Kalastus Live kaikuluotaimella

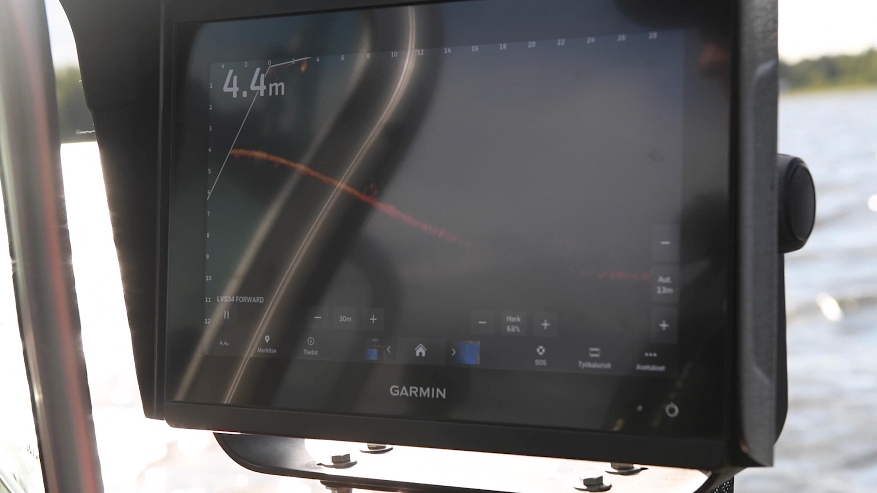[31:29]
On screen: depth 4.4 m
joka yksinään vaeltaa tai on paikallaan monotonisesti, ettei liiku mihinkään suuntaan.
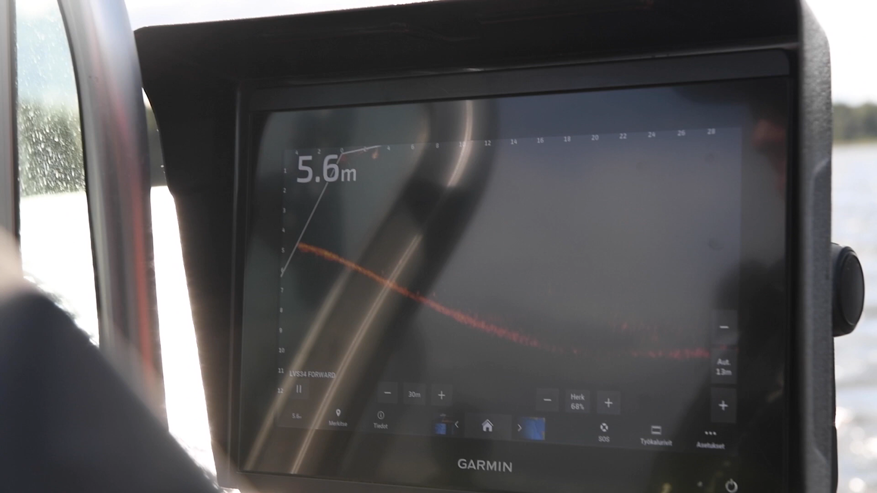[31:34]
On screen: depth 5.6 m
Kyllä. Kun sitten taas tommonen, joka siellä parven keskellä.
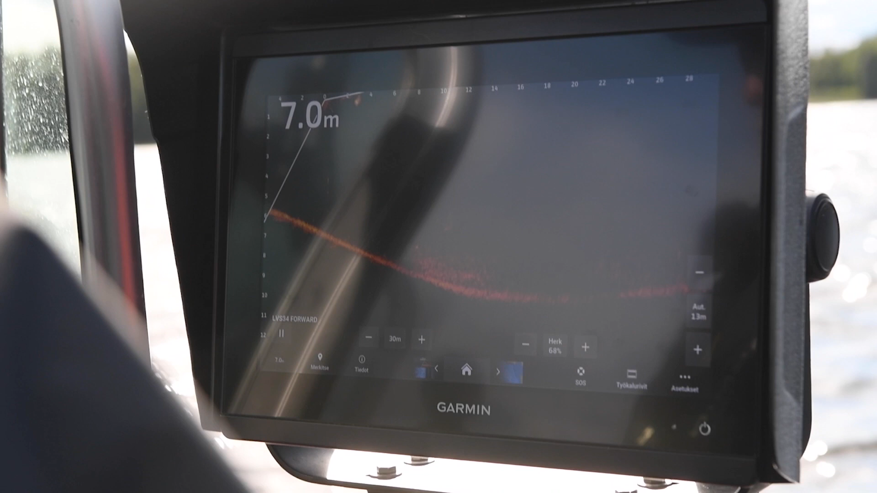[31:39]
On screen: depth 7.0 m
Joo, monesti se niin kuin täsmäheitossa varsinkin, niin joku pohjalinja kala,
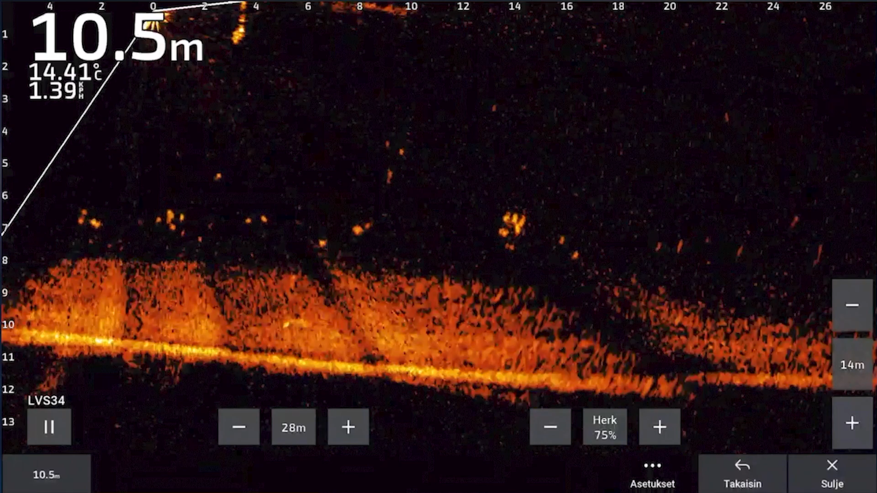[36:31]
On screen: depth 10.5 m, water 14.41°C
Ja me itse tykkään aina heittää vähän yli siitä kalasta just sen takia, että pääsee uittamaan ja uittamaan se tietylle etäisyydelle siitä kalasta. Et on hyvin tärkeää tietää, kummin päin se kala on, että tuleeko pyrstöpuolelta vai pääpuolelta. Ja noin metri kalasta on mun mielestä hyvä korkeus. Sillä saadaan kala reagoimaan ja se on kuitenkin tarpeeksi pitkänä, että siihen tulee se iskurefleksi.
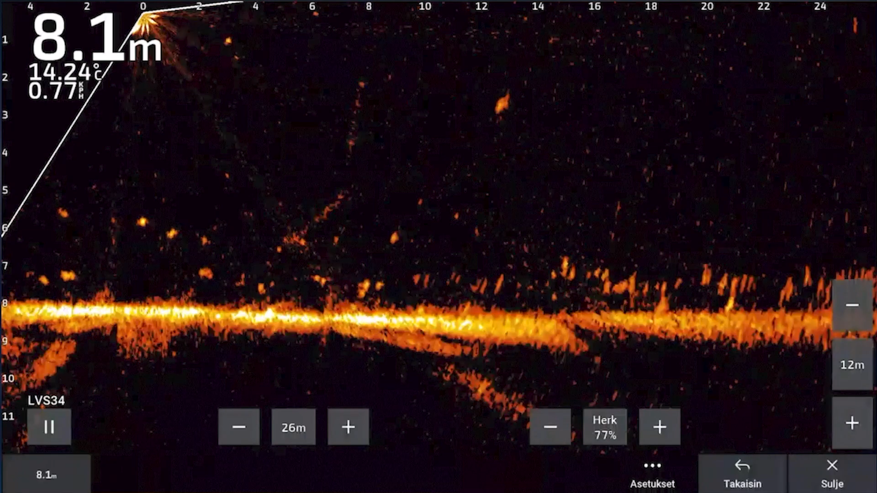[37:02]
On screen: depth 8.1 m, water 14.24°C
Tässä on aika tyypillinen eteläsuomalainen kuha ja hauki ja iso ahvenen järvi, eli suhteellisen matala, tummavetinen ja semmoinen paikka, missä on todella paljon täkykalaa, eli siellä on lahnaa, siellä on särkeä, siellä on pientä ahventa ja pientä kuhaa tosi isoja määriä, minkä takia sitten isommat hauet ja isommat kuhat viihtyy se erittäin hyvin.
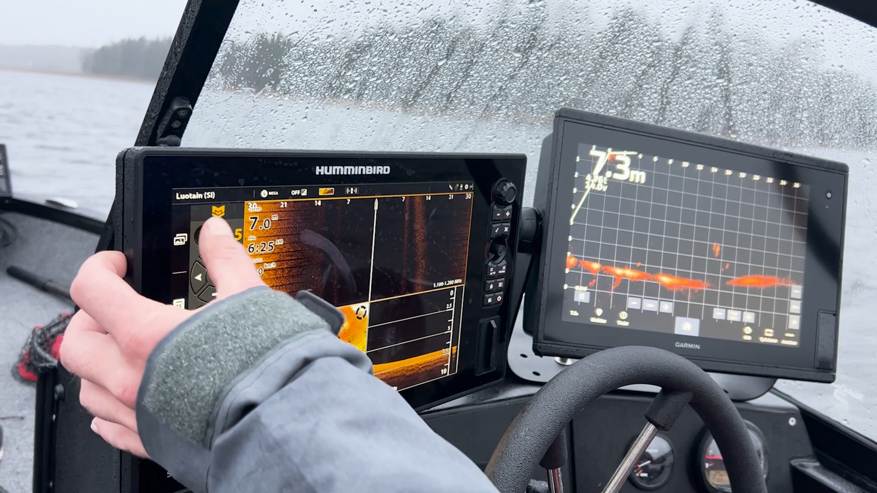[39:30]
On screen: depth 7.3 m
Se on hyvä kokoinen ahven siinä. Se on hauki mikä siinä. Se on hauki mikä siinä alhaalla.
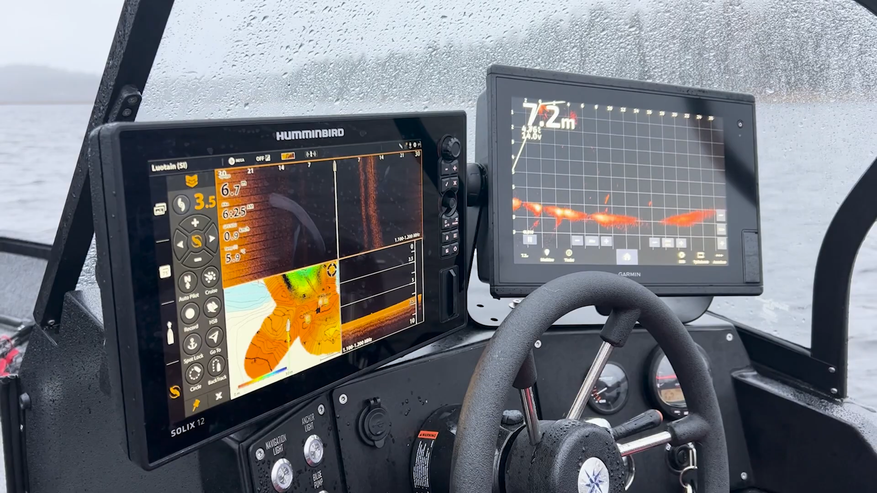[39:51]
Se on jännä, miten tuossa näkyy tuossa Hamminpöörin soliksissa, niin näkyy tuossa niin CV:ssä näkyy toi kohteet tuolla täkyparven alla.
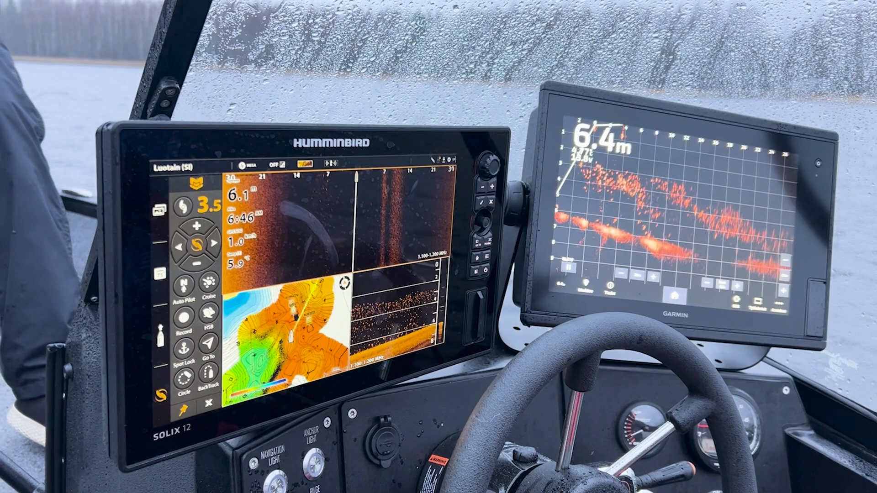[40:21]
On screen: depth 6.4 m
Hienoja yksittäisiä kaloja siellä parvimmassa alapuolella. Toi haukipäivä. Oh, se on liian hyvä kaiku ahveneksi. Pakko kokeilla.
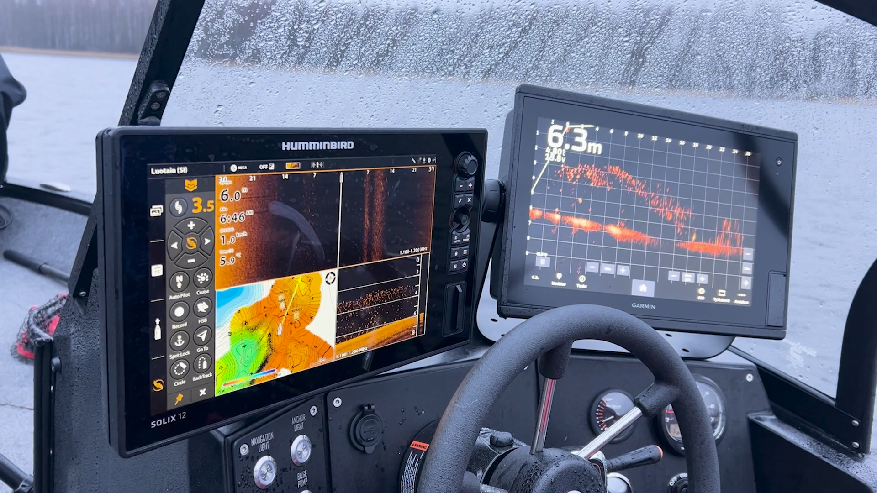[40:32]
On screen: depth 6.3 m
Hiukan ajaa, kun menen katsoa, kalakyy näkee tonne. Se ampuu sieltä ihan just kiinni. Kyllä.
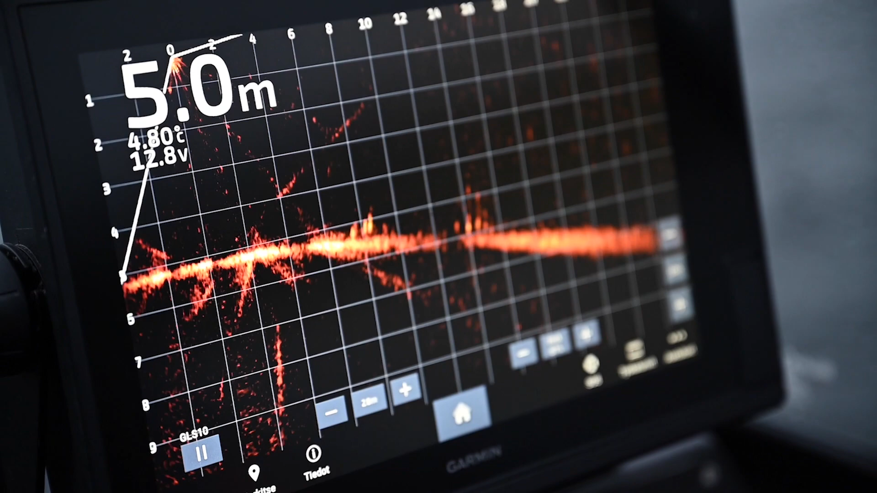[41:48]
On screen: depth 5.0 m
Tuolla me tullaan sen parven taakse.
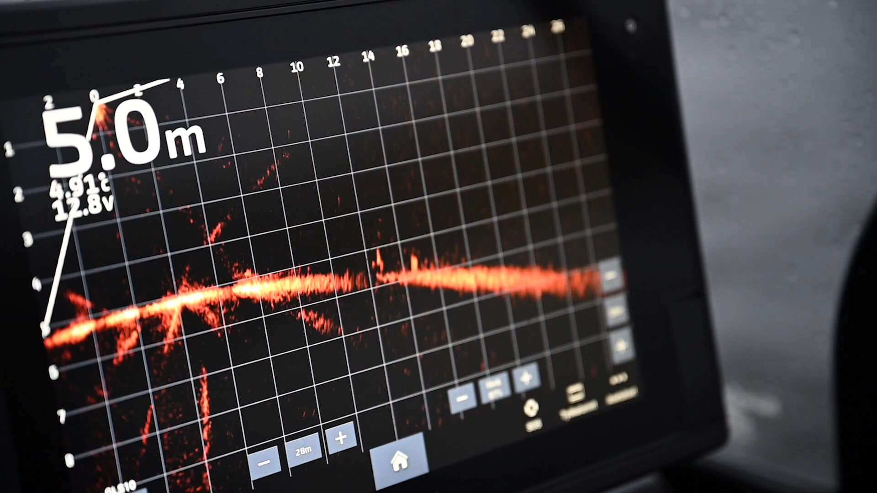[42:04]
On screen: depth 5.0 m
Se on vaikea sanoa, että ei katveessa.